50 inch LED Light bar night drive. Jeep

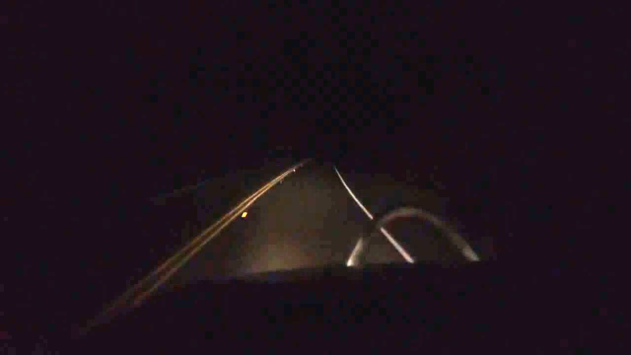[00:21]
there's my brights how much of a difference now turn my bar on Ross's corner with the lights on you can
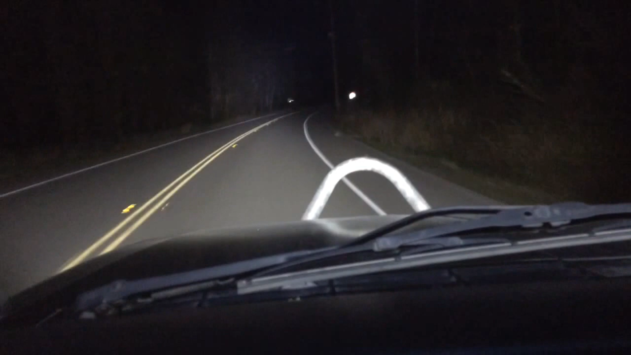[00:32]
definitely tell from just the video that the difference is the same but if you multiply that probably by 20 because your eyesight takes a lot more than the light this light is crazy right you can see just about 180 degrees left and right you can't really tell much on video but yeah so if you want one of these just let me know i got i got some pretty good deals i'm a licensed dealer for light bars along with lift kits and a lot of other jeep parts so let me know if you got any questions